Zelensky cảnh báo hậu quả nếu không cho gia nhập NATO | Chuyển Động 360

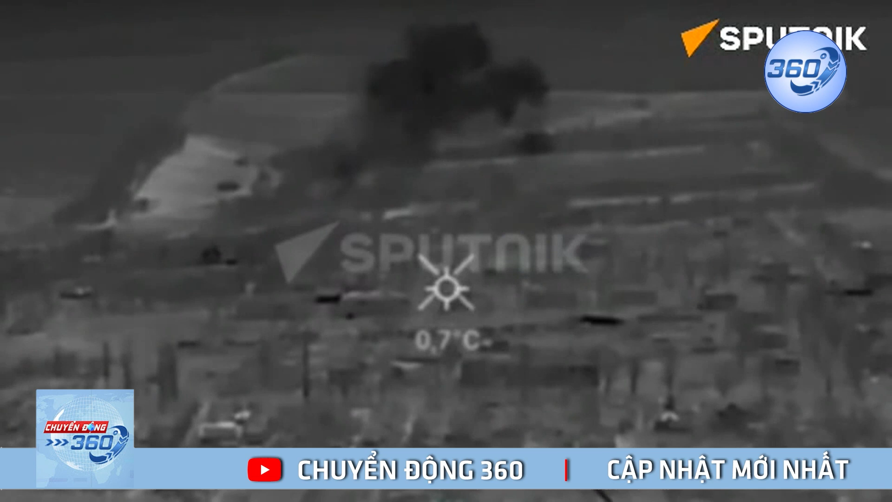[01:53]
On screen: spot 0.7°C
trào lừa đã trường kính cuộc giao tranh dữ dội giữa Nga và Ukraine trong thời gian qua. Theo chuyên gia quân sự Rob Lee từ Viện Nghiên cứu Đứa ngoại của Mỹ,
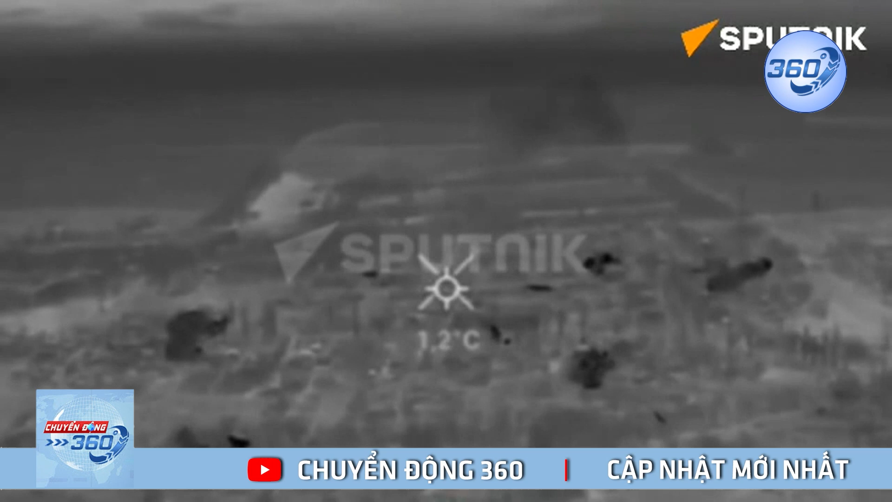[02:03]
các quả đạn nhiệt áp rơi xuống đất đã gây ra đàm cháy lớn và khiến nhiều mục tiêu bị phá hủy.
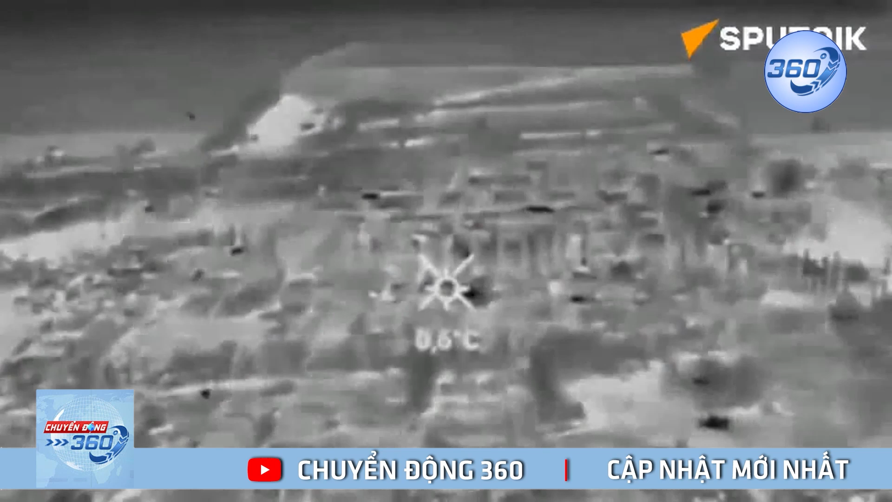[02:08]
Phá phản lực nhiệt áp phóng đoạn TOS-1A của Nga tập kích vào trung tâm Bắc Mút.
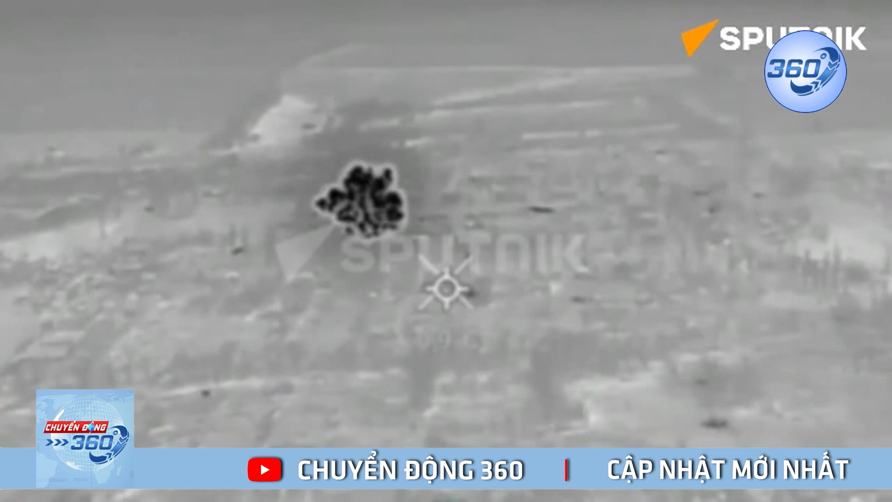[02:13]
Đây là vũ khí rất hiệu quả để các chiến trong địa hình đô thị, ngay cả trước đối phương là trong vị trí phòng thủ kiên cố, ông Lee cho hay. TOS-1A còn được gọi là lửa mặt trời, là một bệ phóng tên lửa phóng đoạn có từ 24 đến 30 đồng bắn tùy biến thể.
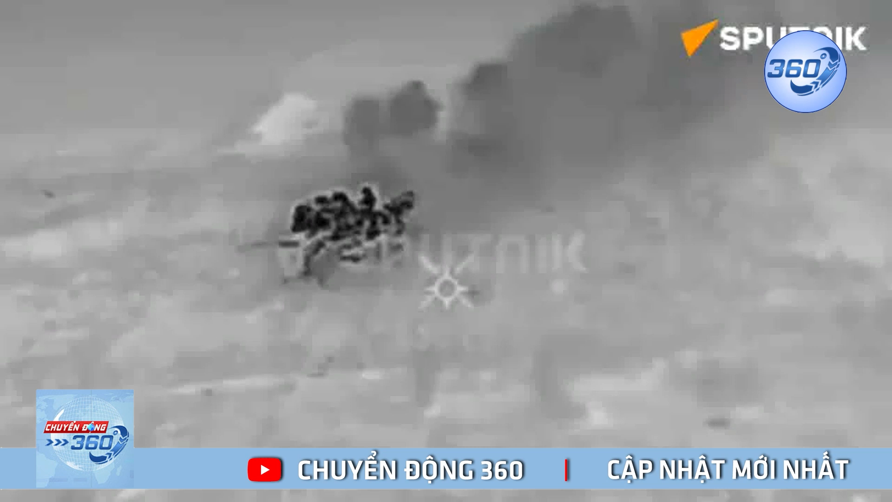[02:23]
Tiêu khỏng tuyến kiết cố, các công sự, phương tiện bảo thép của đối phương. Giàn pháo phản lực TOS-1A có tầm bắn trong khoảng 3-4 km và sử dụng các tên lửa có sức cộng hòa lớn. Phạm vi ảnh hưởng của các vụ tấn công dùng dập bỏ hải lực lên tới tương đương 6 xe bóng đá, tương đương 40.000 m2. Ngoài ra, TOS-1A còn sử dụng đầu đạn nhiệt áp cho vết phương gia các dùng dịch dễ cháy khi bắn trúng mục tiêu và phát hỏa.